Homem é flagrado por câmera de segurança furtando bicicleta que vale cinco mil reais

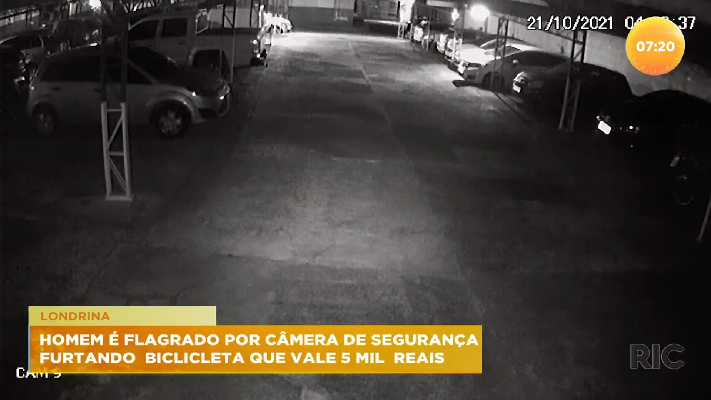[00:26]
Baita cara de pau, ele chega ali na portaria do prédio, não tem porteiro, né?